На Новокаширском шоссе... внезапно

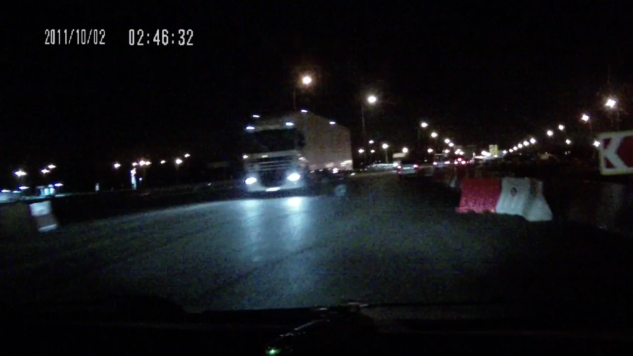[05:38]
Барьера, да. Возврат теоретически там же через 50 метров должен быть.